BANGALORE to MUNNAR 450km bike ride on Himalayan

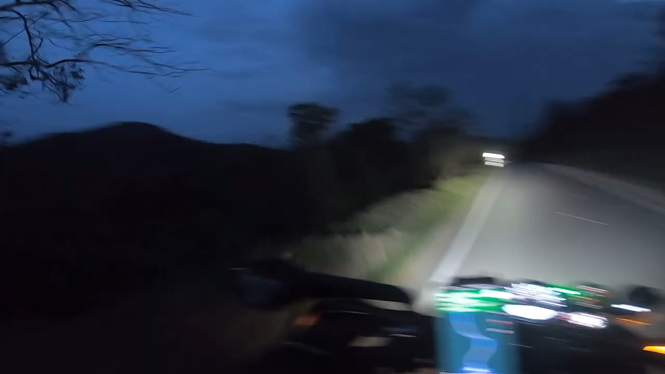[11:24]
ಆ್ಯಂಡ್ ಆಲ್ಸೋ ಲೆಫ್ಟ್ ಸೈಡ್ ಫುಲ್ ತಿಕ್ಕಿದೆ ಫಾರೆಸ್ಟ್.
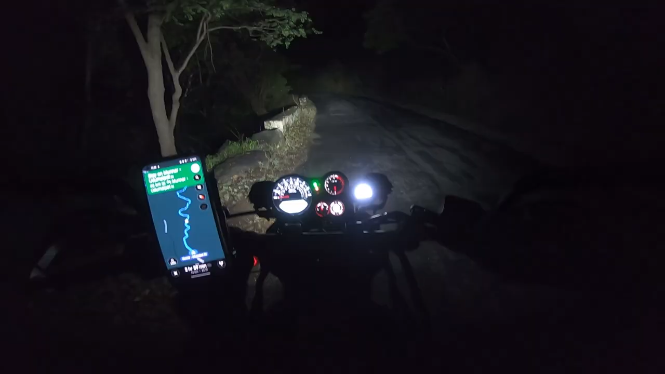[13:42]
ನೋಡಿ, ಏನು ಕಾಣಿಸಿಲ್ಲ, ಫುಲ್ ಡಾರ್ಕ್ ಇದೆ ಗುರು.
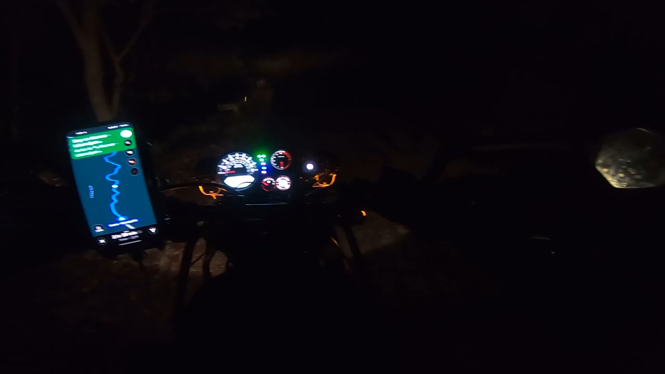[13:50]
ದಿಸ್ ಇಸ್ ದ ಕರೆಂಟ್ ಸಿಚುಯೇಷನ್ ಆಫ್ ದ ಫಾರೆಸ್ಟ್. 25 kilometers ಇದೆ. ಸೊ ಮುನ್ನಾರ್ ಫುಲ್ ಘಾಟ್ ಸೆಕ್ಷನ್ ಅನ್ಸಿದೆ, ಮೋಸ್ಟ್ಲಿ ಫುಲ್ ಹಿಲ್ಲಿ ಏರಿಯಾ. ಐ ಆಮ್ ನಾಟ್ ವೆರಿ ಶ್ಯೂರ್ ಅಬೌಟ್ ಮುನ್ನಾರ್. ರೈಟ್ ಸೈಡ್ ಫುಲ್ ಪ್ಲಾಂಟೇಷನ್ಸ್ ಇದೆ, ಏನು ಕಾಣಿಸ್ತಾ ಇಲ್ಲ ನಮಗೆ.
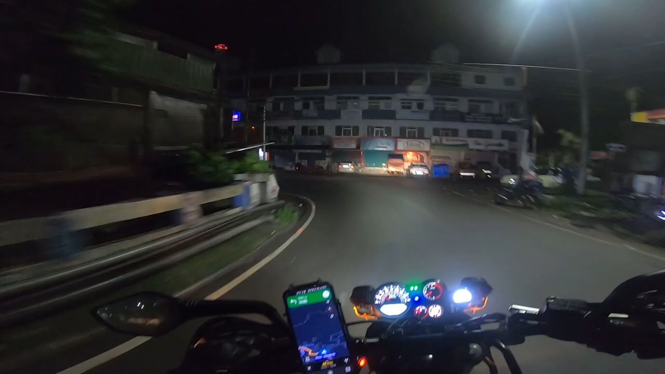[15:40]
ನೀವು ಮನಾಲಿ ಶಿಮ್ಲಾಗೆಲ್ಲ ಹೋದರೆ ಎಲ್ಲ ಹಿಂಗೆ ಬೆಟ್ಟದ ಮೇಲೆಲ್ಲ ಮನೆ ಕಟ್ಬಿಟ್ಟಿರ್ತಾರೆ.
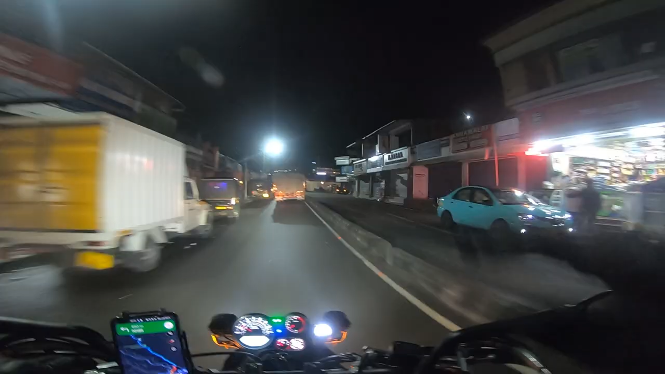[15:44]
ಸ್ಟೆಪ್ ಬೈ ಸ್ಟೆಪ್ ಇದೆ ಎಲ್ಲ.
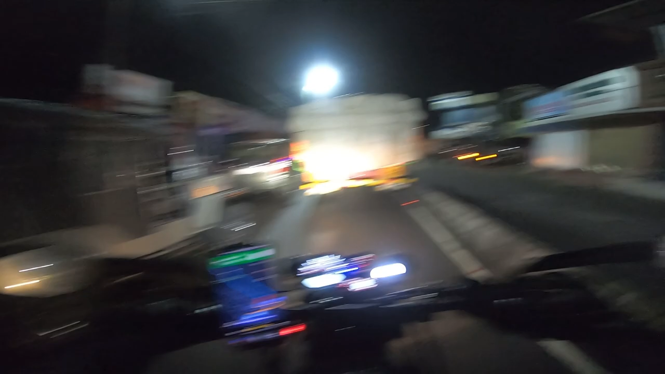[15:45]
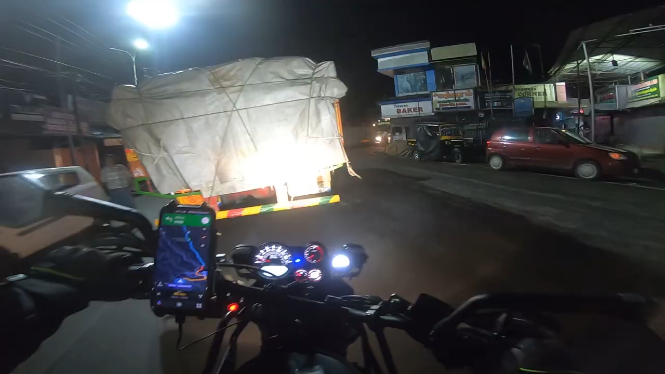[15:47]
ಎಲ್ಲಿ ನೋಡಿದ್ರು ಜೀಪ್ ಕಾಣಿಸುತ್ತೆ, ಜನನೇ ಇಲ್ಲ ಗುರು ಎಲ್ಲೂ.